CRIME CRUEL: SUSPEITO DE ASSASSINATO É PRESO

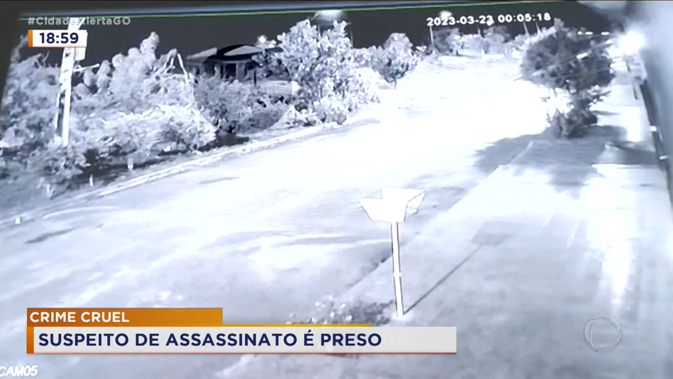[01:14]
Após a ação, o suspeito vai embora. Mas minutos depois, ele volta, pega uma pedra e dá vários golpes na vítima que morre no local. Em seguida, o homem vai embora. Os agentes realizaram diversas atividades investigativas.